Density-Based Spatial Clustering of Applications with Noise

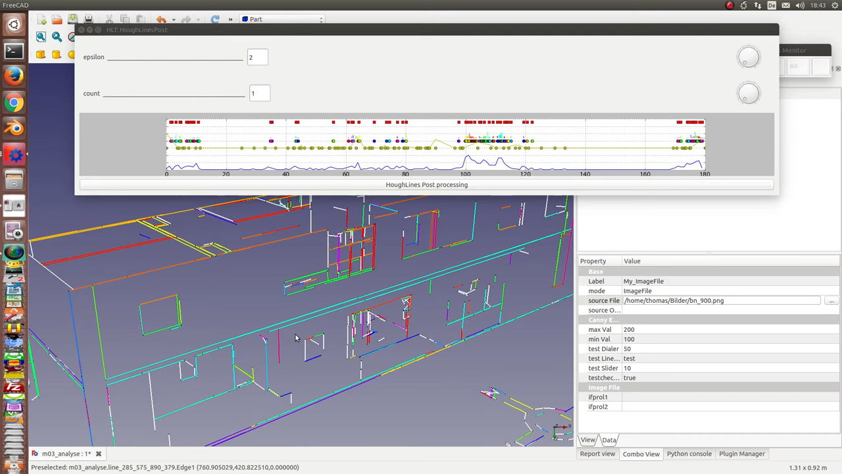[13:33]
The direction. Image. And. We see. Also. The. Approximation. Of. Some. Circular. Structures. And. We see. Here. The noise. The. White lines. Are. Lines. Which. Are. Not. Grouped. To. Other. Ones. Okay. And.